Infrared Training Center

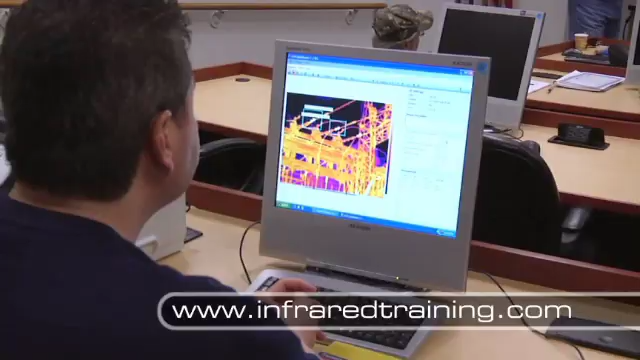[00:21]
The ITC is an accredited training organization that offers the certification courses for level 1,
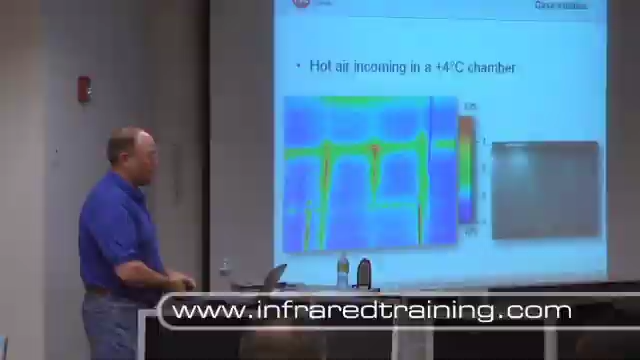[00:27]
2 and 3 thermographers that will establish you as your company's resident infrared imaging expert.
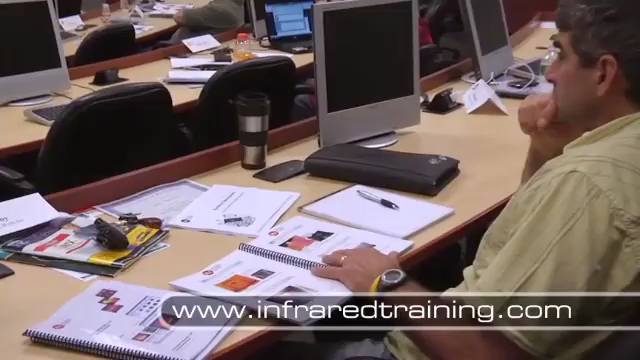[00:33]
The level 1 course covers the basics of thermal imaging including the physics that influence the images you capture
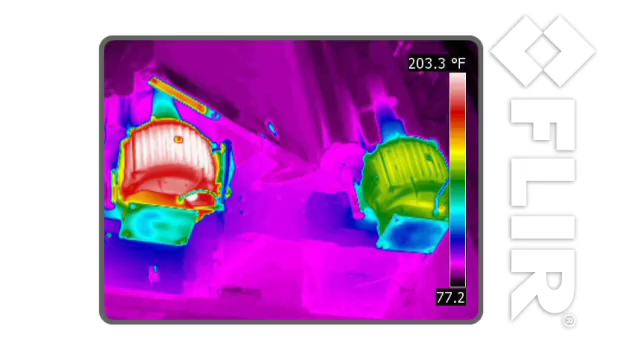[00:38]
On screen: scale top 203.3°F
and how these influences impact the accuracy of your temperature measurements.
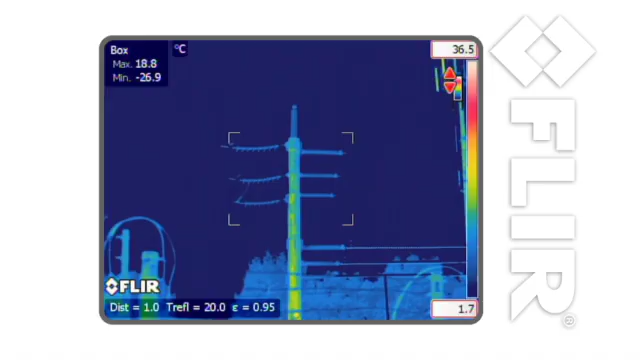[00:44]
On screen: max 18.8°C, min -26.9°C, scale top 36.5°C, scale bottom 1.7°C
You'll learn how to adjust your camera to take accurate measurements on different surfaces and how to troubleshoot common problems in a broad range of equipment.